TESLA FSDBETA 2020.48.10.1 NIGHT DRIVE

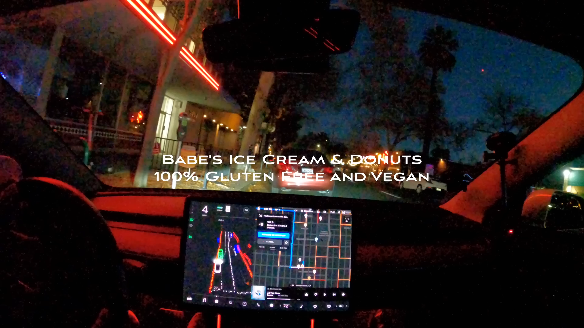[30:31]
than us maybe because it's elevated oh it's probably that car that it's waiting for because it's it's good to it's clear to go it is clear so I'm just taking over
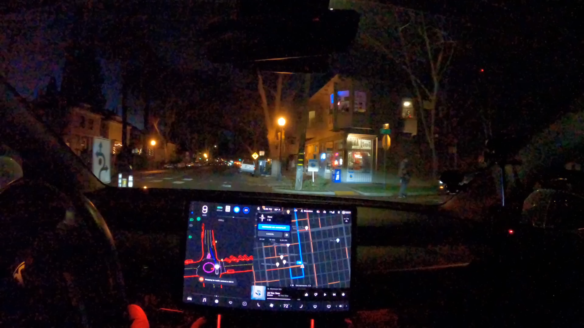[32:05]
right left right left oh left now we're hitting the brakes for something I tap the accelerator because I don't know what it's doing and there's cars behind us oh man that's happened a few times after the roundabout it's hit the brakes up which you think it would just accelerate out of the roundabout yeah and normally I just let
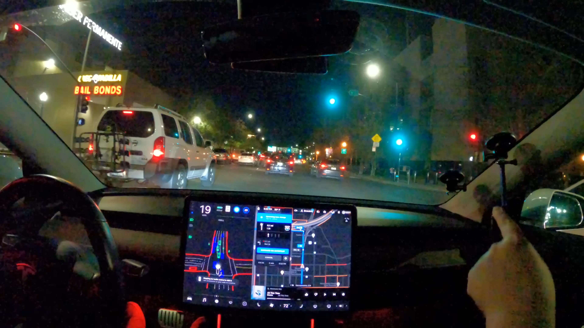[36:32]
at night normally this would be flickering yellow a lot so you see that that car's blocking that car was blocking vision and you see it flickering once the car moved out of the way it starts showing more same with this car uh-huh so it's definitely drawing based on vision and not map data oh that's an aggressive car sacramento i don't know is this the road that i that you normally have in the videos where no normally i'm on l street okay this is i street sacramento just because where we were in town
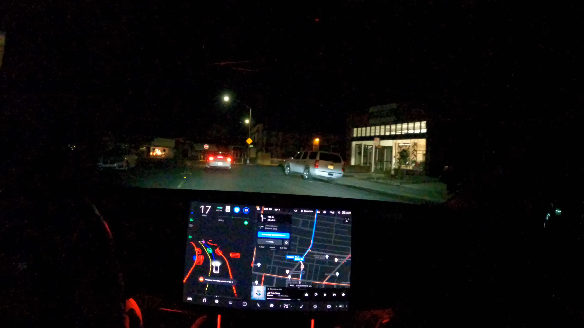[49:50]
cautious about it because see how i accelerate so hard there i don't accelerate like that normally yeah like i'm really gentle on the acceleration because you'll slip you know yeah any kind of sudden side movement especially like we just encountered a few side movements a second ago like that kind of a jet out if you're if you lose your traction then i mean you don't really have other options right and i think that's why they are not rolling it to canada yet so it stopped us really far i'm going to flip on the rear camera so you can see this actually oh look how bad that looks there's actually an suv yeah i can't see
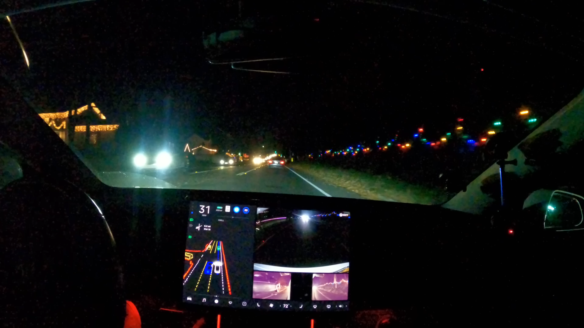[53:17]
it went around it just fine normally someone would give them a little bit more space though because you don't know if they're going to hit their accelerator that's true that's true that's adjustment that can be made it did get pretty close like i would have swung out a lot more and given a lot more space but at least the car slowed down it wasn't going very fast it actually slowed for that but it did get too close and they were backing up too so just one more shout out but because i'm a i have a twitter addiction so for uh fsd beta canada that's run by the campaign manager mother frunker yeah franklin
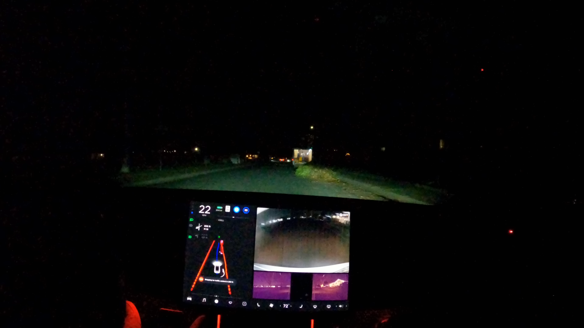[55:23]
after the turn was a little weird like aggressive like it
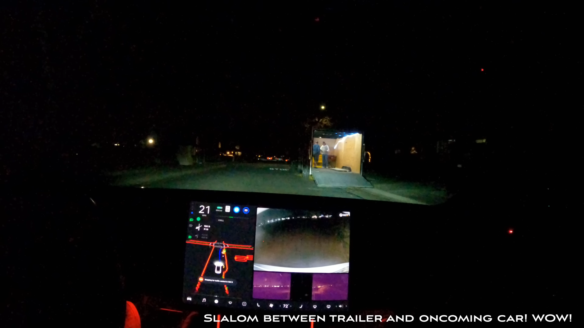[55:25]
still stayed aggressive yeah when it could have just okay now i can just go straight chilled out
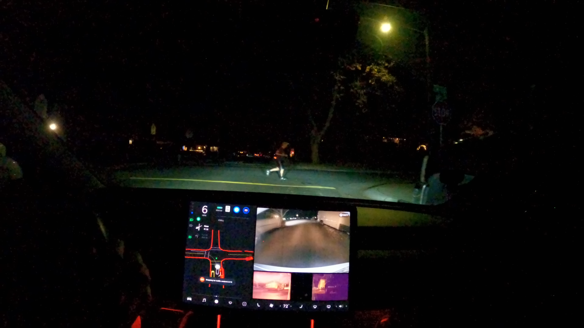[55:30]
yeah it is it is slowing for these really well you know i think at night it can see it better because you can see the visibility of those oh maybe yeah sometimes during the day it doesn't oh don't drive in there oh god oh it did it did it just fine it did it was a little uh oh a weary some but it didn't have any issues yeah no it